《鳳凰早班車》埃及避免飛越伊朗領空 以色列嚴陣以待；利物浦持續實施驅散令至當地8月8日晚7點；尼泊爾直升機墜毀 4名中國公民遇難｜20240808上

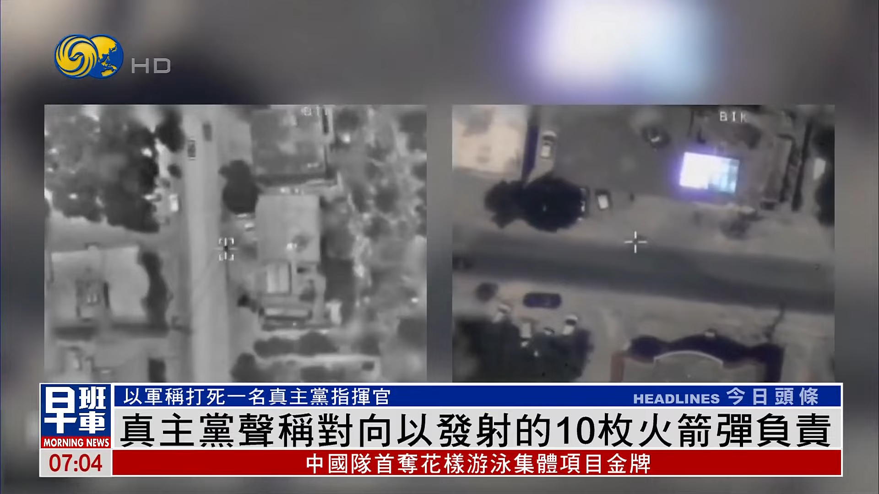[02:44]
以军7号表示此前出动战机在黎巴嫩南部发动空袭打死真主党反坦克战线指挥官哈桑·法尔斯·贾西对此 真主党方面暂无
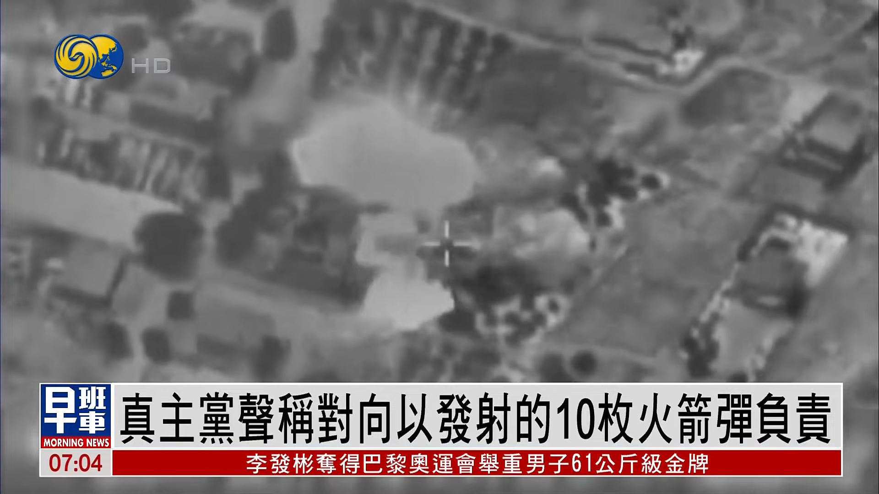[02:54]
回应此外 当天早前以军战机还空袭了离南部多处军事建
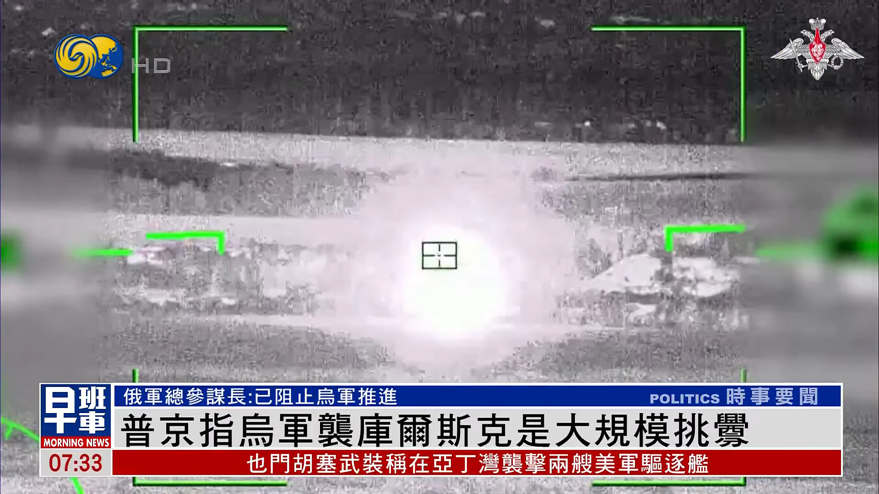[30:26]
坦克和装甲车辆乌军此次攻入的苏甲镇是俄